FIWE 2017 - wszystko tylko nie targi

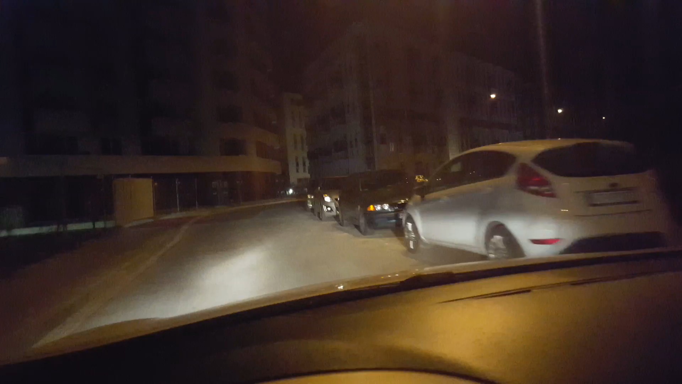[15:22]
ogólnie to jeżdżę jakieś 20 minut po osiedlu już i szukam miejscówki do, żeby zostawić auto, bo u mnie pod blokiem ostatnio kurwa przyjeżdża policja i z tego co mówiła mi moja Magda, wlepia już ludziom mandaty, a tu dosłownie ludzie stają wszędzie, to jest tak popierdolone osiedle, że najebali 200 bloków, a w ogóle nie ma gdzie stanąć.
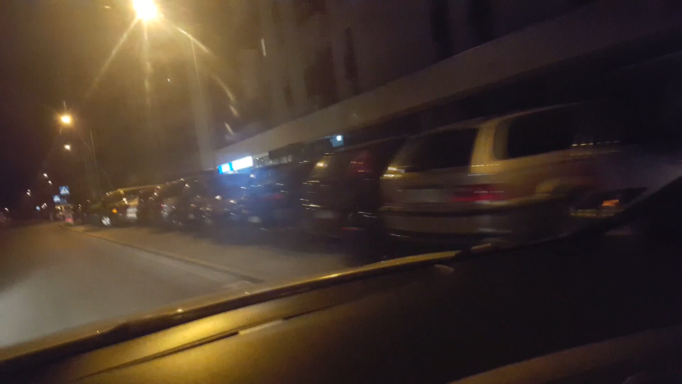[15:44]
Dodam, że miejsce parkingowe w bloku kosztuje 50 tysięcy w garażu, a 20 tysięcy, czy tam ponad 20 na zewnątrz,
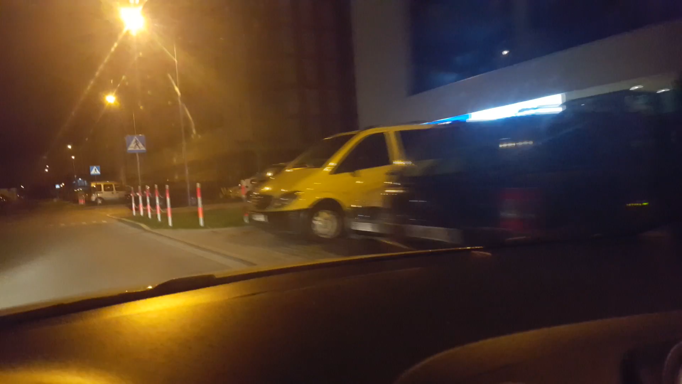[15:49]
a ja tutaj mieszkanie tylko wynajmuję, więc no dosłownie ludzie stają kurwa wszędzie,
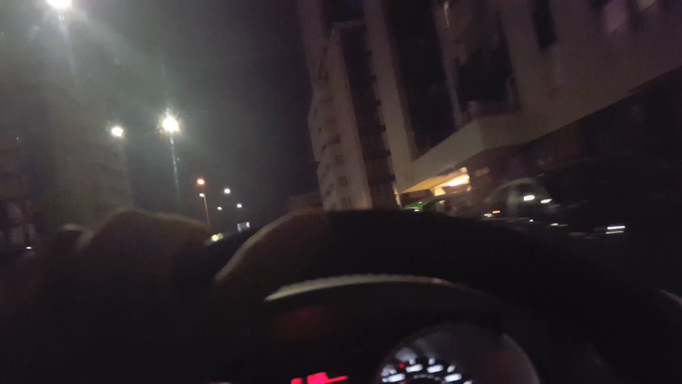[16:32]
A najgorsze są takie samochody, znaczy tacy właściciele aut, którzy sobie, no zobaczcie, tu ludzie dosłownie kurwa stają, no stają gdziekolwiek, tu się nie liczy w ogóle nic, tu po prostu auto ma stanąć już. A najlepsze jest to, jak po prostu miejsce jest, nie wiem, na dwa aut, miejsca jest na dwa auta, a ludzie stają po prostu wyjebane mają, czy ktoś będzie koło nich stawał, czy nie, i chuj, marnują kurwa dwa miejsca.